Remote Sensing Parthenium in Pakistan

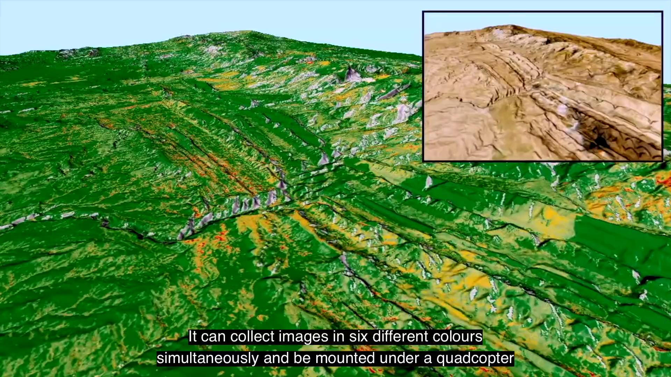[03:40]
It can collect images in six different colors simultaneously and be mounted under a quadcopter.